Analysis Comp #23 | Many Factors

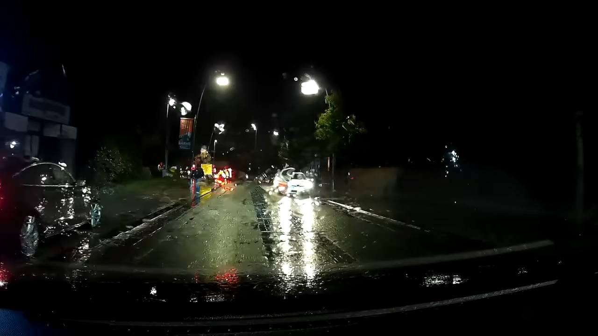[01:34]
Watch the vehicle emerging from the road on the right and the cyclist coming the opposite way.
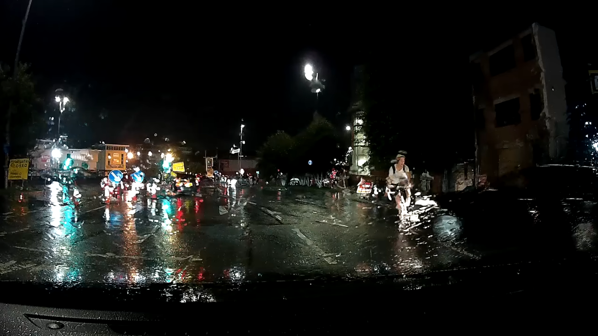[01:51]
The cyclist was struck and I'm not sure how seriously but what factors led to this collision happening? Well the weather makes things difficult to be seen this point is also highlighted by my viewer not having the windscreen wipers on probably fast enough. There's plenty of other light sources about which makes the view of the cyclist even more difficult. Having lights on a bike is a legal requirement at night and for me this was a massive factor in this collision.